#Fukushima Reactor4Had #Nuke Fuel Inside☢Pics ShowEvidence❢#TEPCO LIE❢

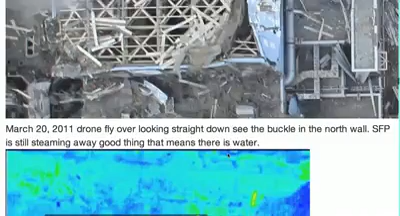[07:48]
Now we're getting into March the 20th. These are the drone flyovers.
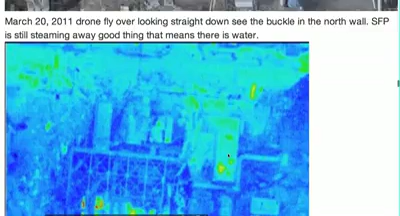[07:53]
Okay, this is Reactor 4 right here. Okay, so this is the buckled wall. We can see a heat signature all through from south to north. There is fuel in here, or else there wouldn't be such predominant heat signatures. We can see the crane above the spent fuel pool here. That's why it's all white, because the crane's right over top of it. But we can see that there is definitely high heat signature in the spent fuel pool.
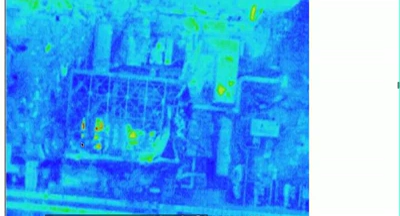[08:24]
But there's also the core, which is hot. This is just the turbine building.
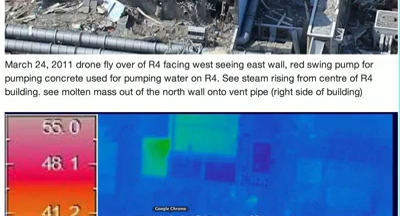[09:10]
Here's another thermal image. This is Reactor 4 right here. Okay. So this is the turbine building. So we are up here would be west, and this would be north, and this would be south. This would be the spent fuel pool. That would be the crane over top of the spent fuel pool. This would be the core and the equipment pool. So TEPCO is lying to us.
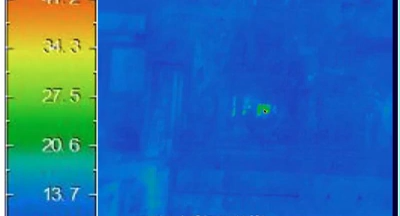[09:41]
There was fuel inside the core at Reactor 4.
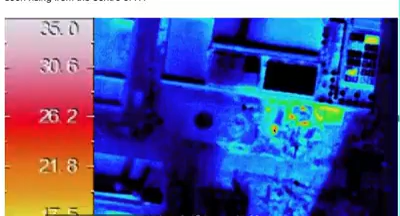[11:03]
So, again, here's Reactor 4. Okay, so here's the concave wall here. Here's the spent fuel pool right here. And this is the crane over the spent fuel pool. This is the core. And this is the equipment pool on this side, which melted, which I think was lost. That's why we don't see it right to the end of the wall because it was lost and the melted molten mass flowed out of the wall.
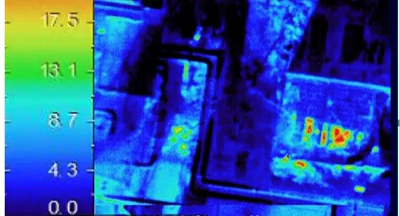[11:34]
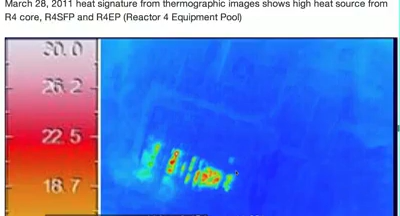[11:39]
Here's a very clear picture. This is Reactor 4 right here. You can see the building, Reactor 4. This wall's pushed in right here. This is the crane over Reactor 4, spent fuel pool. That's what the square is, is the spent fuel pool. Then we have the core, which is this circle right here, right? And then we have the equipment pool, which is located on the north side of the reactor. And I believe that it breached right here.
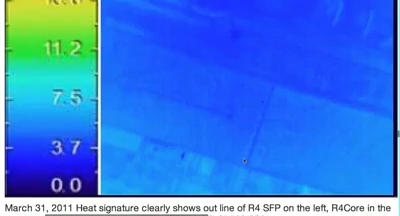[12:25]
This was in March 31st, 2011.
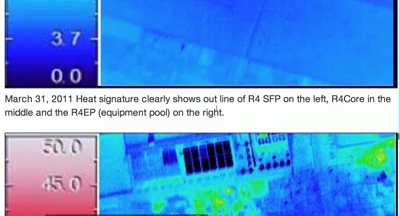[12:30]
That's the equipment, common spent fuel pool.
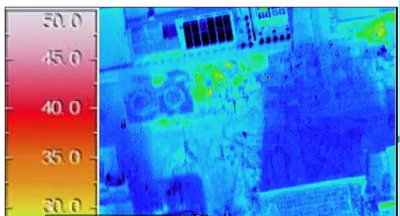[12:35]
Here's Reactor 4 again.
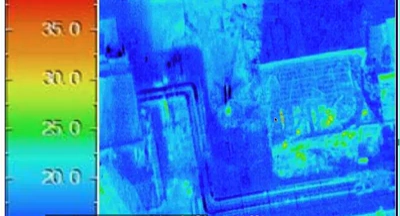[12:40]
You can see there's the spent fuel pool, there's the core, and there's the equipment pool, all showing heat signatures.
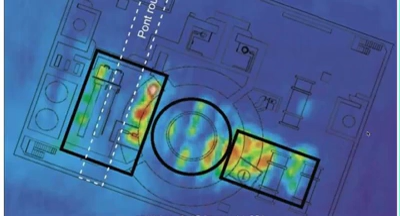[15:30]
This is where the molted mass flowed out of the north wall right here. Well, that was a zoom. Let's read.